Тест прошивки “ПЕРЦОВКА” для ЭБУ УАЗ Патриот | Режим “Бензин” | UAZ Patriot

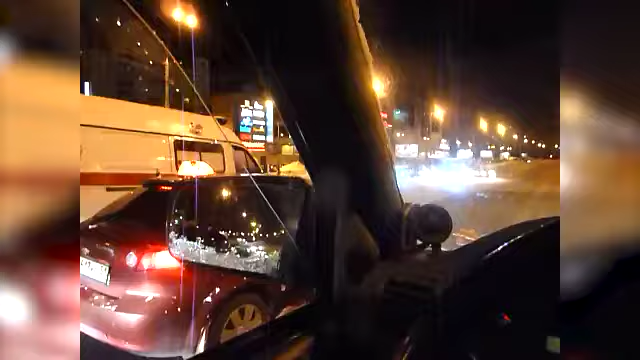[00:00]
Так, стоим на светофоре. Опять сейчас будем тестировать прошивку перцовка. Ребят, простите. Серега, ну что ты сделал?
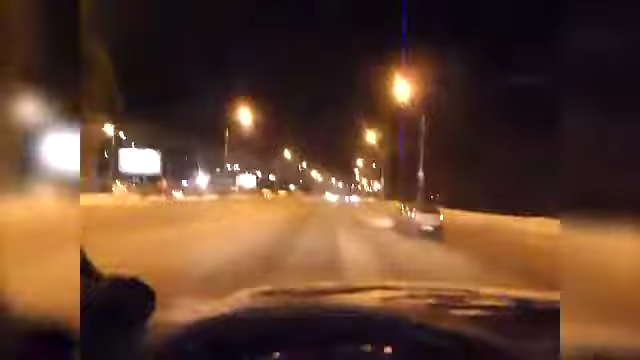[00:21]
Я просто в шоке, честно в шоке. Никогда такие безобразия в городе не устраивают. Я вот сейчас поверну камеру, я не знаю, где они там.